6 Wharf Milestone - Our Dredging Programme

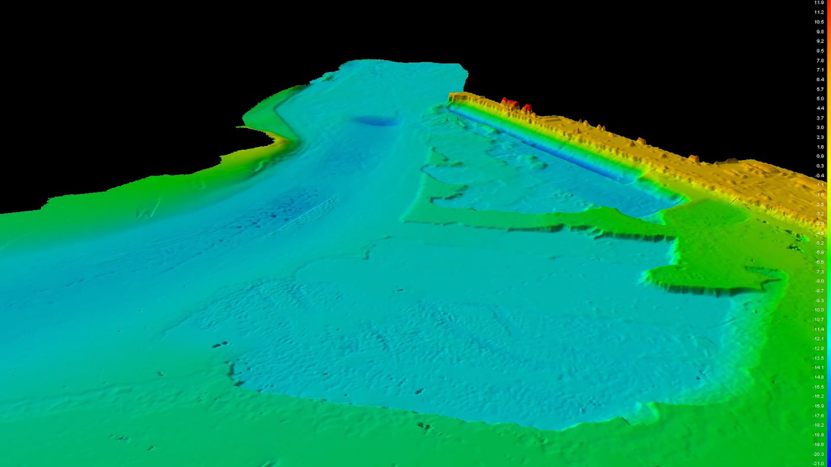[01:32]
After we've been through with the dredging they multi-beam the area so they can actually see the sea floor in 3D and they can tell how much they've taken out of one area down to how much they need to take in other areas.